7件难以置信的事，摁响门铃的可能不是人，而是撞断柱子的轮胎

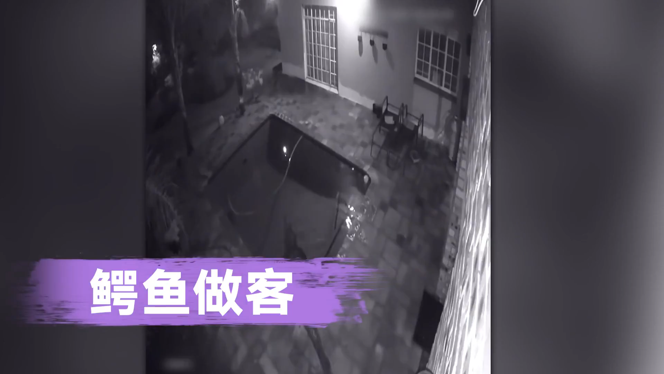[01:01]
客2021年1月非洲一对夫妇在家里的游泳池中发现了一条鳄鱼这让人毛骨悚然家里怎么会出现鳄鱼受到惊吓的夫妇赶快拨打了报警电话观看家中摄像头的影像之后发现原来前一天晚上的时候这头鳄鱼悄悄地从后缘溜进来然后爬进了游泳池从路向中可以推断出来这头鳄鱼大概长三米动物救援人员把这头鳄鱼从游泳池中带走然后放生到野外了海边大浪